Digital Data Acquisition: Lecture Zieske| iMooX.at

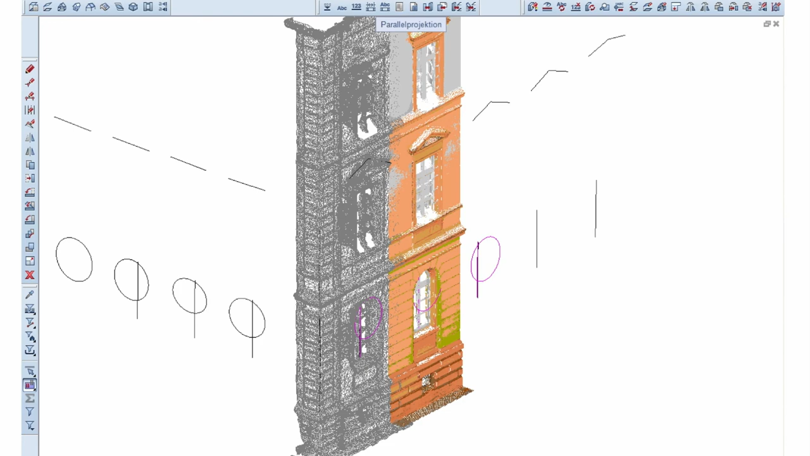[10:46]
fassade keine dieser oberflächen bildet in diesem fall mit dem erzeugten mesh
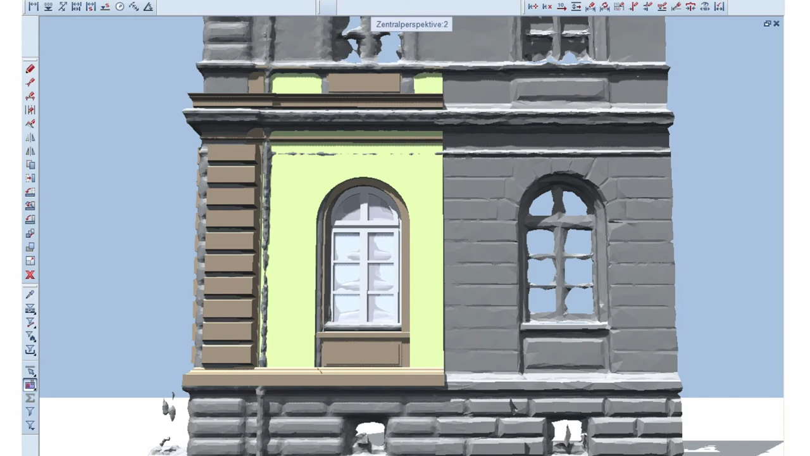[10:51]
eine optimale grundlage für ein 3d modell regelmäßige strukturierte
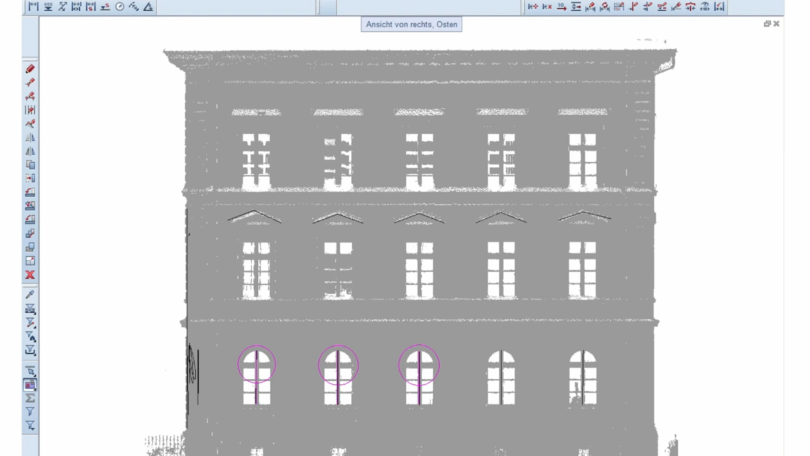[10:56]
architekturen wie die der renaissance des klassizismus des historismus oder der
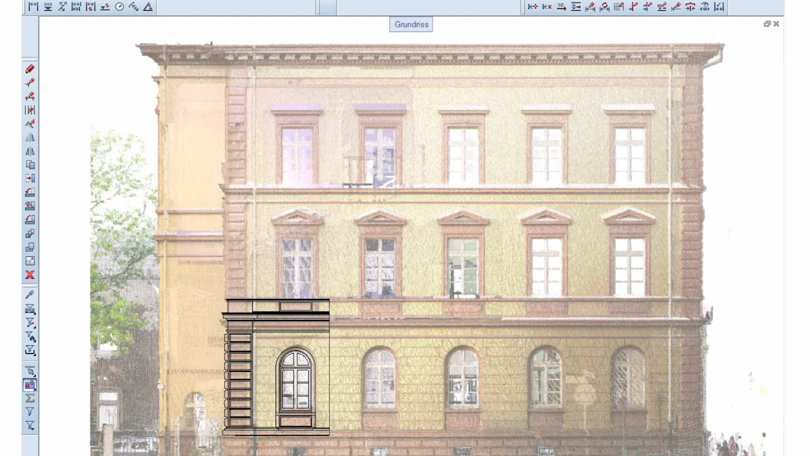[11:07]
wird man auch versucht sein die vom einstigen architekten geplanten achsmaße und raster
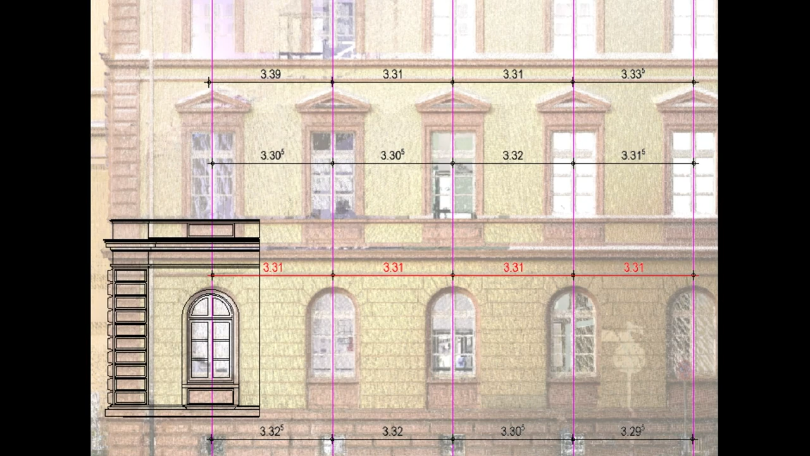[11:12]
herauszufinden und orthogonalitäten und symmetrien zu suchen man wird
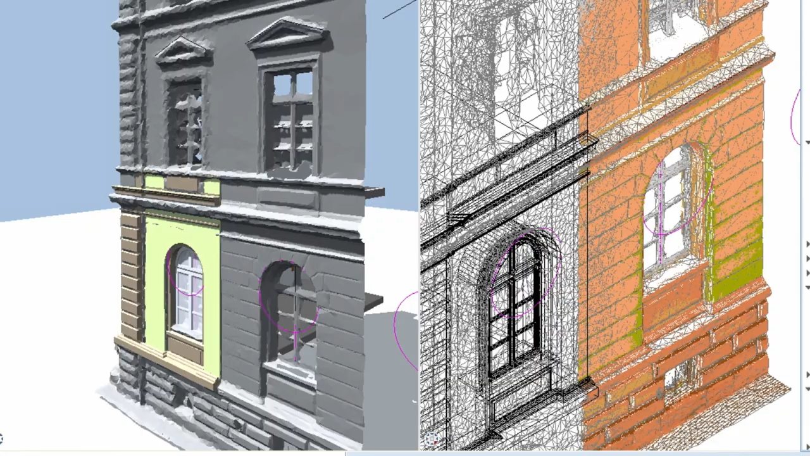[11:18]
eines dieser typischen fensterelemente nachbilden und dann anhand der raster achsen durch
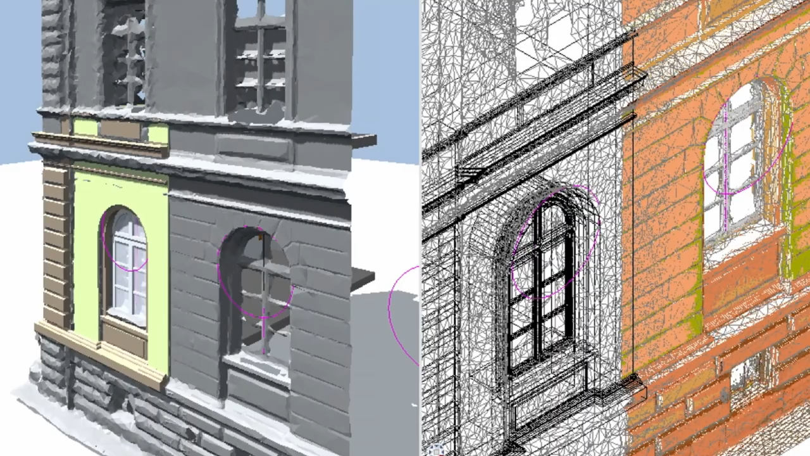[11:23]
kopieren und spiegeln die wirtschaftliche arbeitsweise des computers nutzen dadurch negiert man zwar die zwangsläufigen bautoleranzen im sentimenterbereich und setzt auf
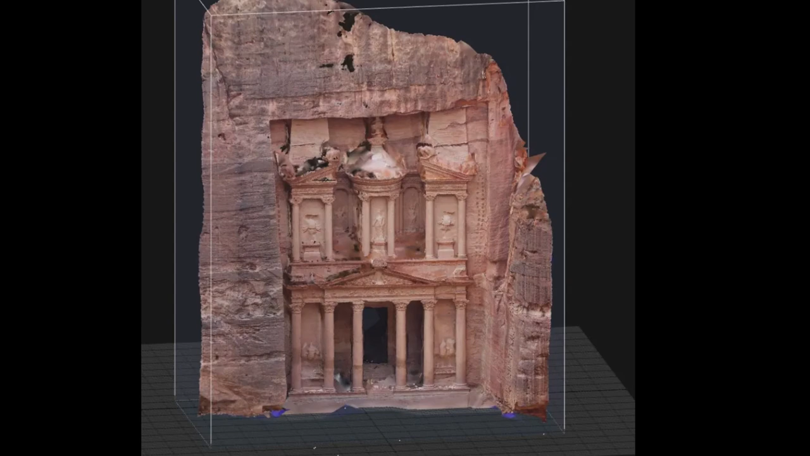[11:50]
abbilden und rekonstruieren wir bewegen uns höchstwahrscheinlich auf eine vollständig digitalisierte welt zu